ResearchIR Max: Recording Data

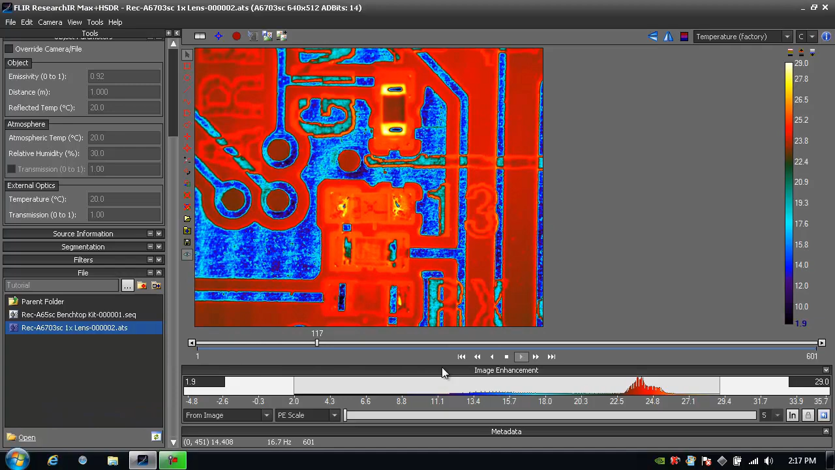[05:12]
So that's the easy way to record data and all the recording options available in ResearchIR. For more information about ResearchIR, how to do analysis, share data, connect to the camera, please take a look at other ResearchIR tutorials. Thank you.